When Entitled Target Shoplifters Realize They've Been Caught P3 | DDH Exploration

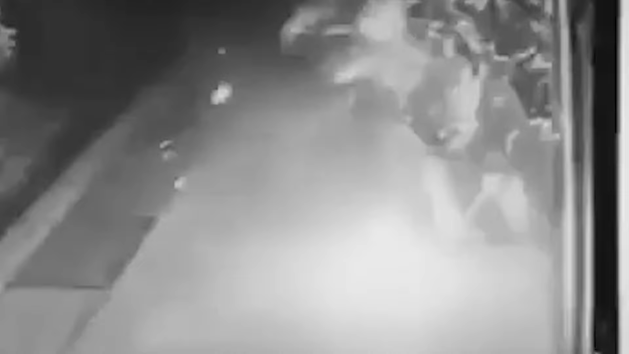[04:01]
Instead of blowing up the ATM, this foolish thief decides to blow himself up.
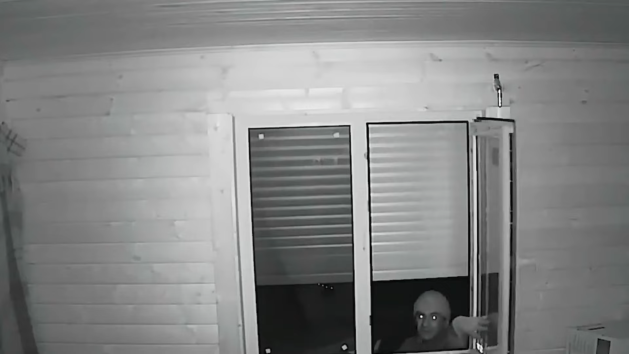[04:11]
In the case of smart criminals, this thief knew when to stop his actions just in time upon spotting a camera right in front of him.
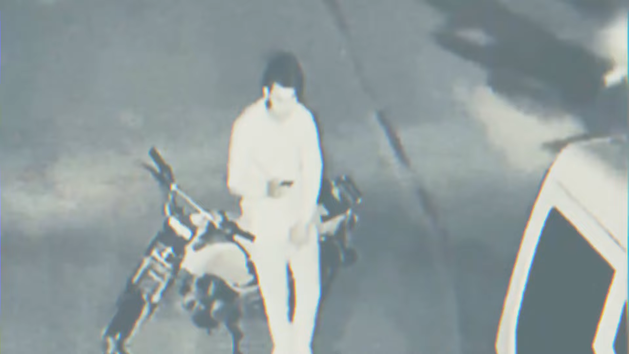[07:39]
In the end, they were forced to leave without taking anything.
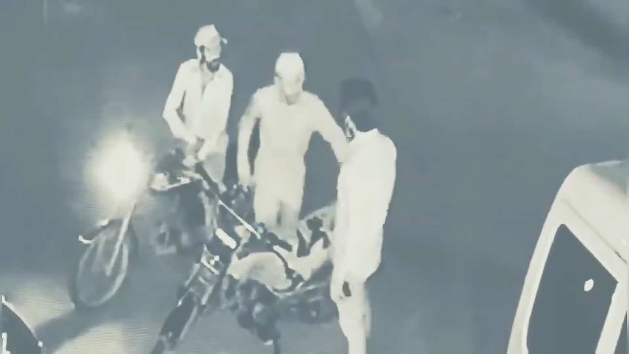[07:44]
Another failed robbery attempt. This time, two thieves couldn't overpower the man's determination as he calmly dealt with the thief who wanted to steal his phone.